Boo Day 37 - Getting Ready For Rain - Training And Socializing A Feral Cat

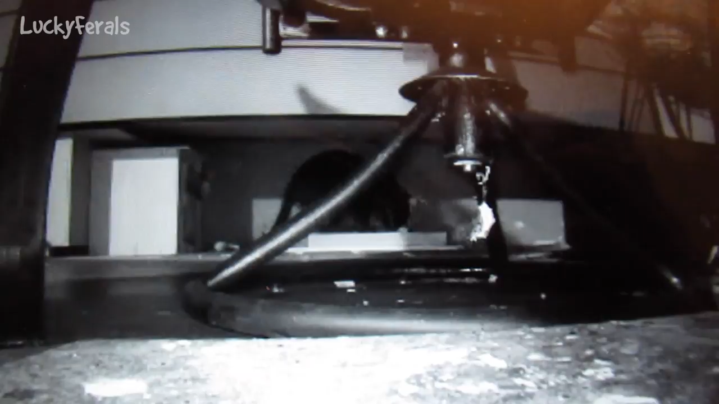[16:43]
Boo is in his apartment, and he's on the cardboard cat scratcher. He was just scratching it, and now he's smelling it, and actually now he's sitting on it. It is 8.42 p.m.,
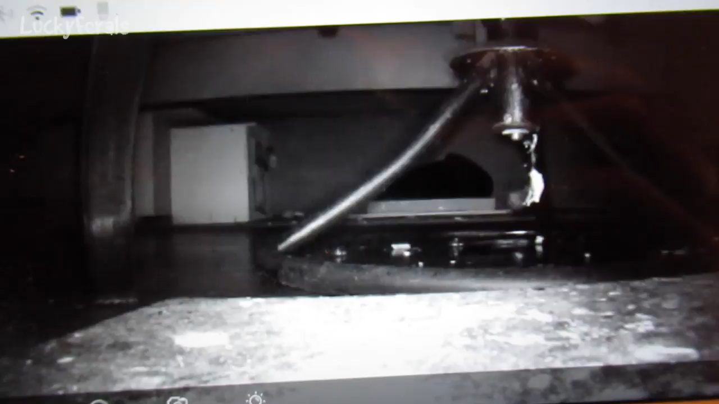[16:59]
and Boo is sleeping on the cardboard cat scratcher in his apartment.
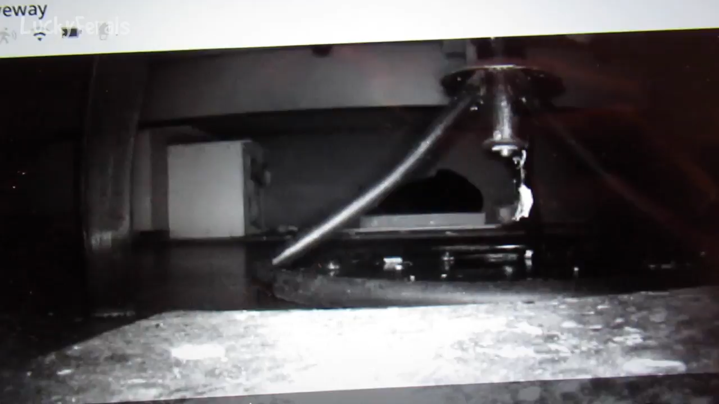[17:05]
I just came downstairs to spend some time with the cats, and this is what I see.